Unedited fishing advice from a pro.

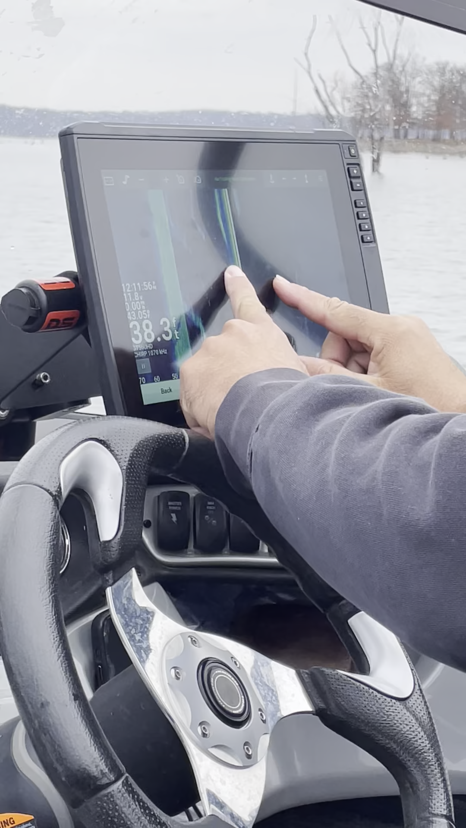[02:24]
like to keep it out at 770 feet
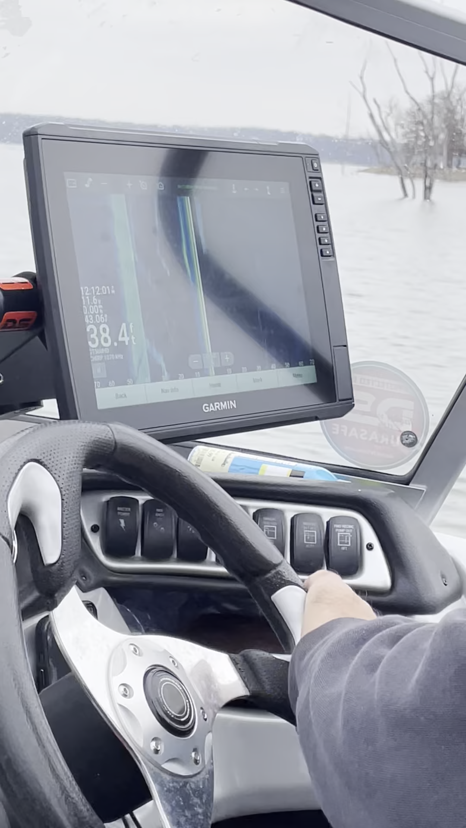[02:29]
but what you can do you have to be moving when you use side imaging so we'll say that we're in that spot but what we can do is
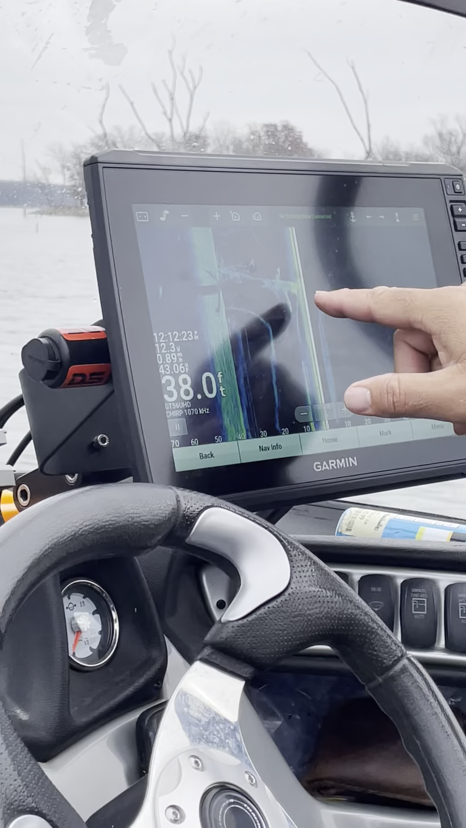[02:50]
On screen: depth 38.0 ft
that's what we just hit that killed the edge but if you look we're kind of coasting over these areas right here and if you look there's fish right there on that so put
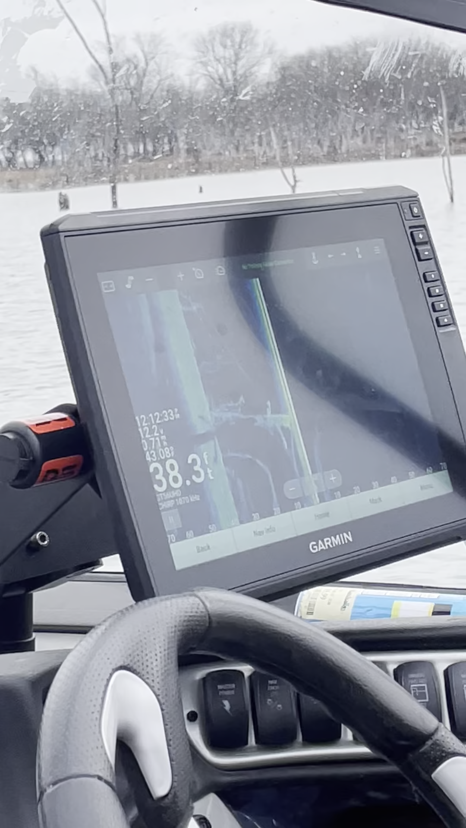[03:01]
it back in gear we're gonna go real slow four to five
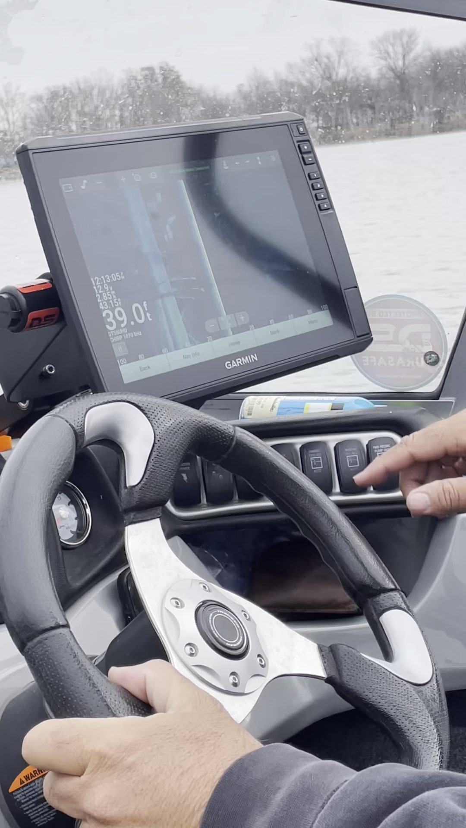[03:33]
slow get in here a little bit further go
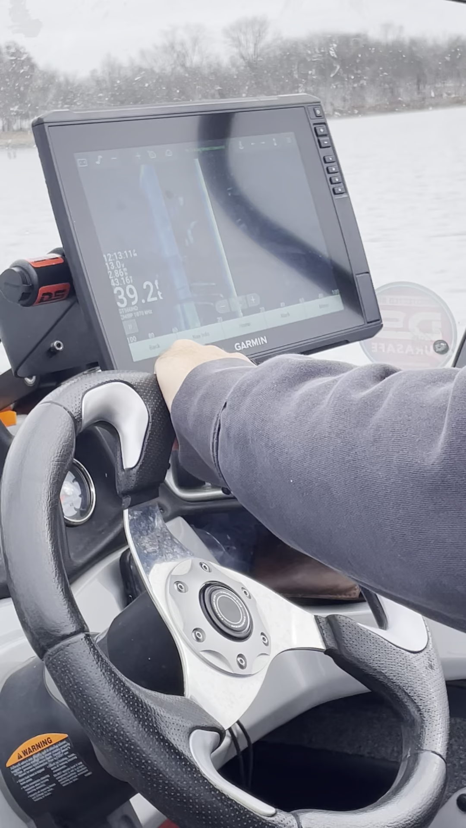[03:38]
through this stump field and pretend like these
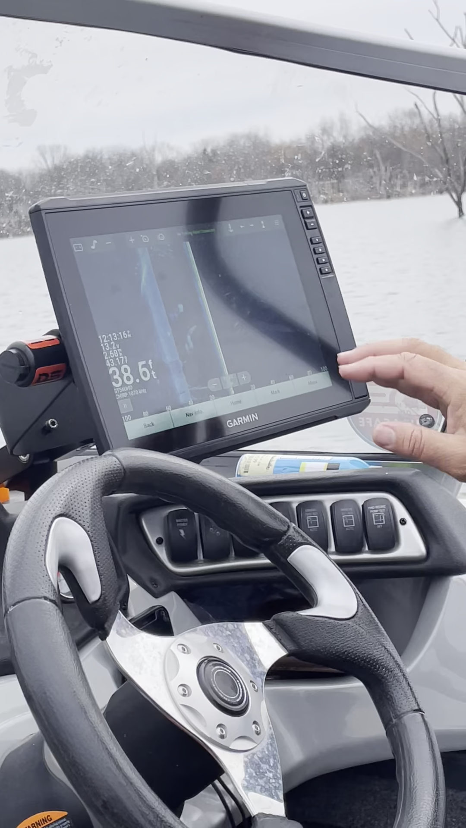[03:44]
stumps that we didn't know they're there we would see that underwater we'd be like holy mackerel that's
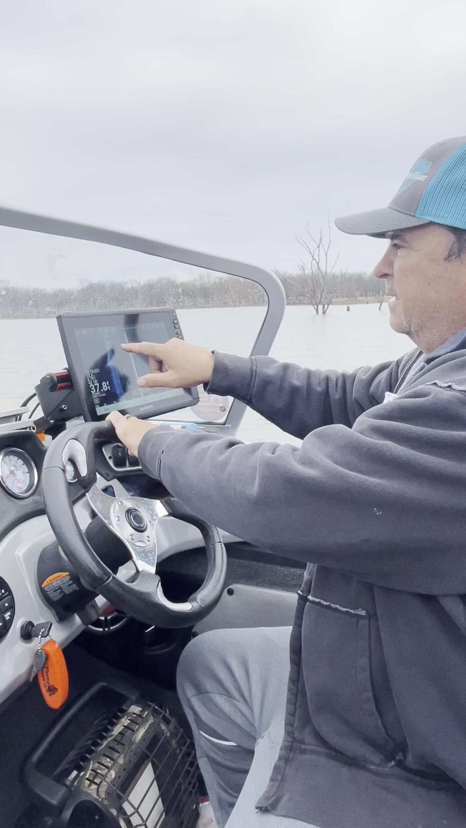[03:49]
great unfortunately I don't see a school of fish on that that we just drove over so we pass
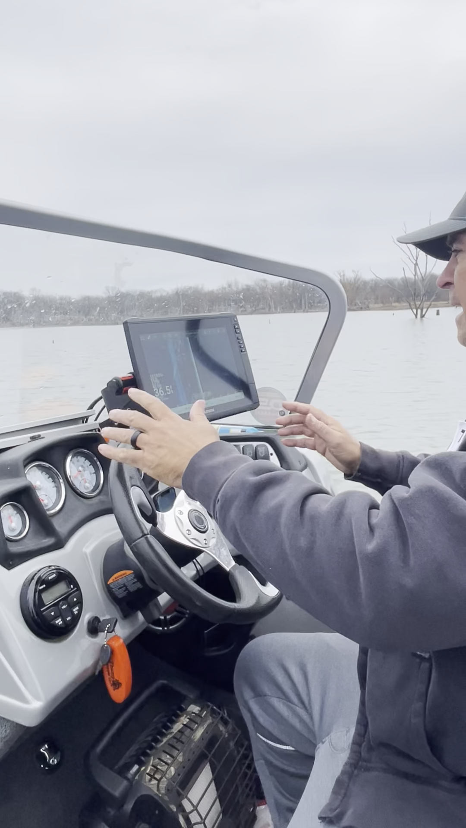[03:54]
it up but we probably would mark it but we'll drive over one of these stump fields here and
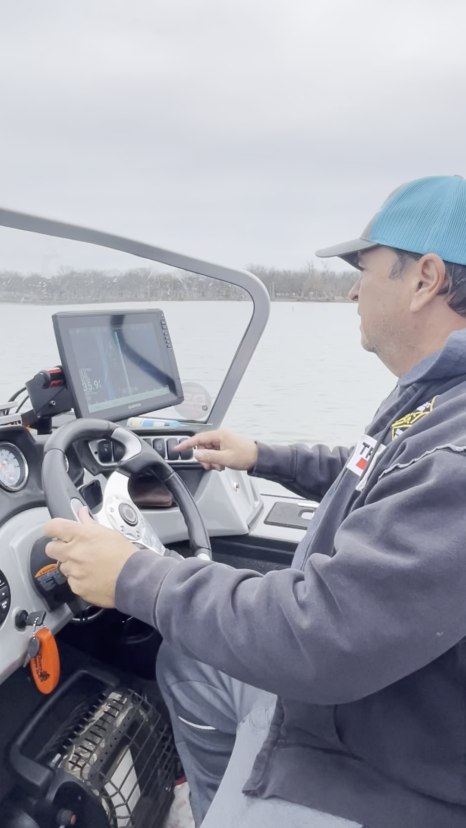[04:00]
we'll see a school of fish and when you do let's just keep going here but there's some fish in the top of that tree right there
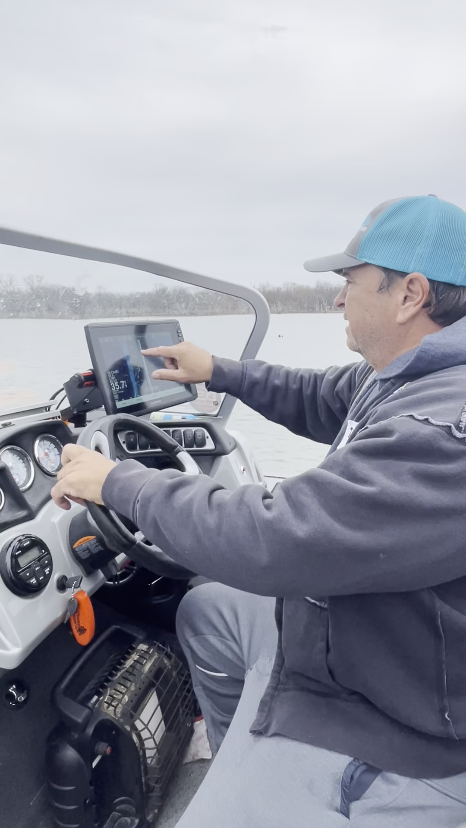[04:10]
35 feet we'd want to be probably like I said in 25 to 30 so we'll go a little bit more shallow here probably hit some more stuff now look there's a good brush pile over there focusing on
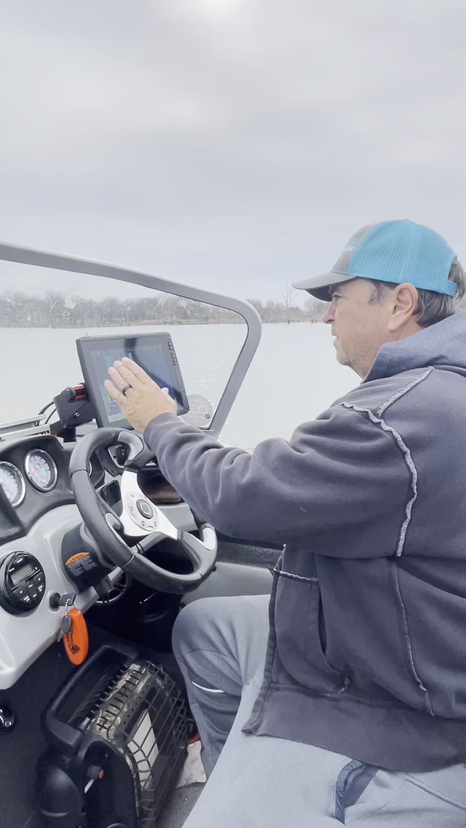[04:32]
the left side of the screen there's a good school of crappie right there there's 20 30 little specks on there you can actually pause it you can zoom in you can actually count how many crappie one two three four five six seven nine there's like 15 crappie on that so we don't want to fish that we want to fish a